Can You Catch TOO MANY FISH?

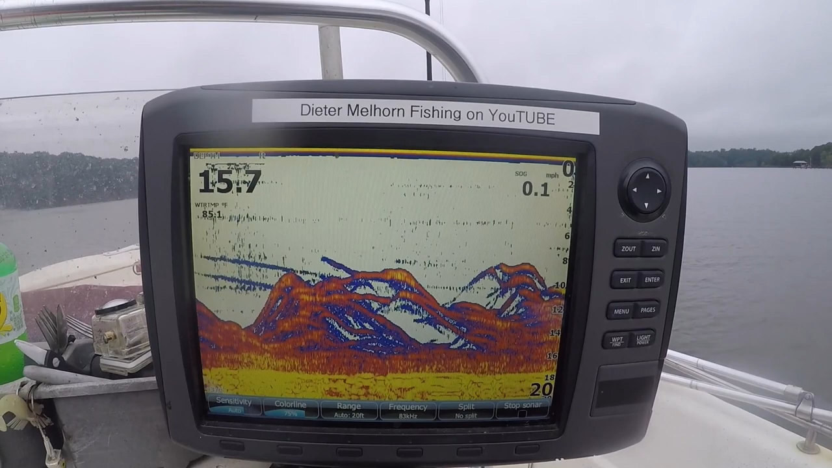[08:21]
On screen: speed 0.1 mph
Right there is what you're looking at on the sonar. That is a school of active feeding white perch. Isn't it? Boom. Got him.